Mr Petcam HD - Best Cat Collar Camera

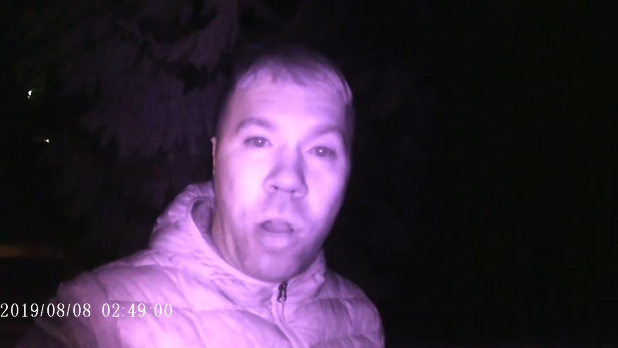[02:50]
I'm probably looking a little scary, but I wanted to give you an idea of what it looks like in the dark. So we're on the stairs. We'll be walking down the stairs like if I was a cat.
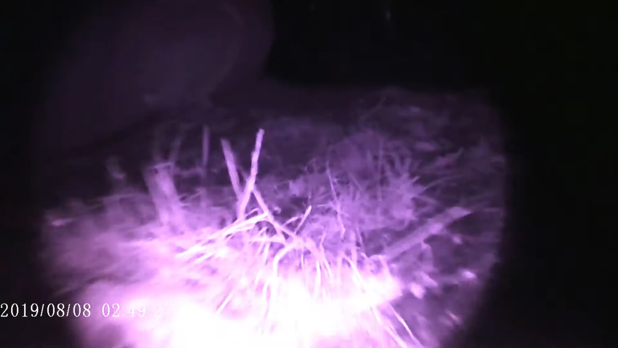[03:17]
With night vision. So, you know, it has two infrared LEDs.
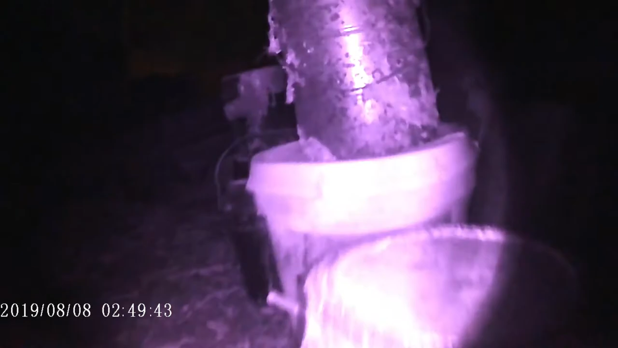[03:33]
But I'm just impressed it has night vision at all.
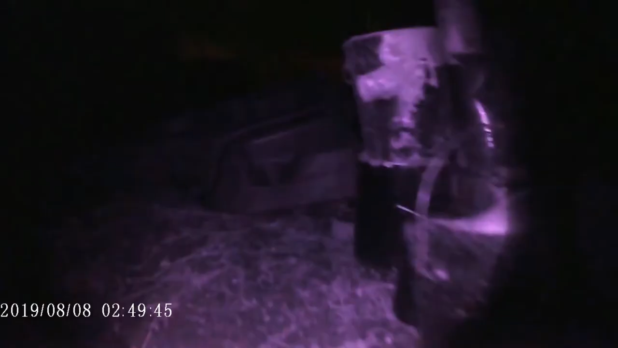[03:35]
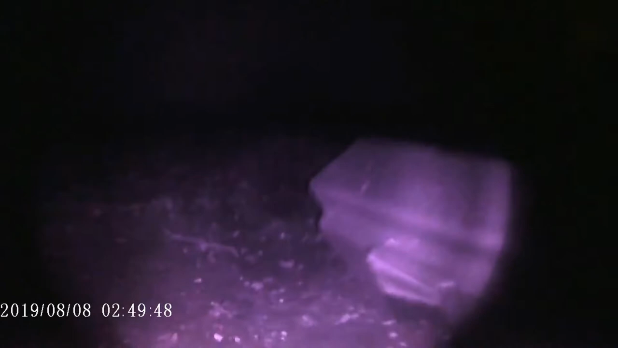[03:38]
I don't know what this is looking like. I actually haven't even tested the night vision yet.
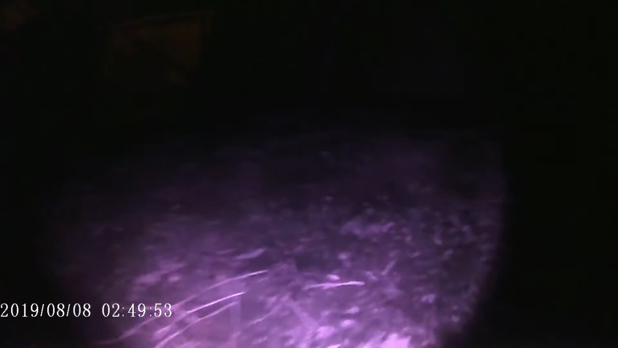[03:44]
But just to give you an idea of what to expect.
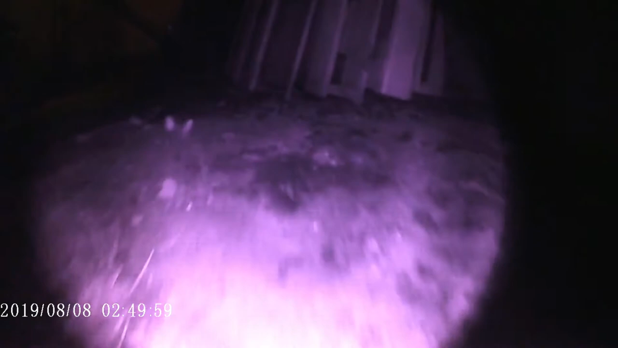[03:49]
I'm probably mainly going to be sending my cat out during the daytime anyways.
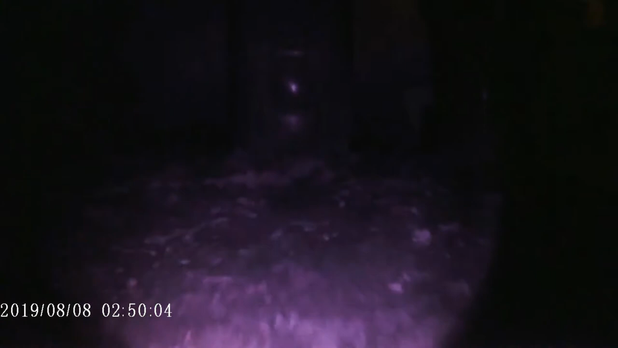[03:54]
But yeah, hopefully that gives you an example of what the night vision looks like.